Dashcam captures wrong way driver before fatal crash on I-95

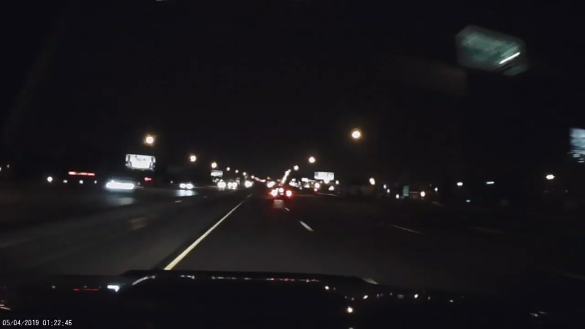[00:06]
Take a look. This is dash cam video just moments before that tragic accident.
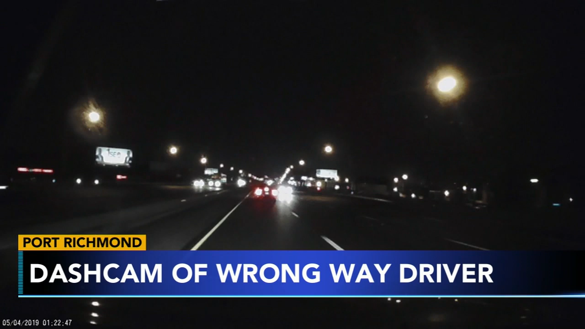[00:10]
Action News Photojournalist Bill Trentwith happened to have his dash cam rolling when the driver blew right past him on I-95 North at about 2.30 this morning. You saw the car right there. You see it again there.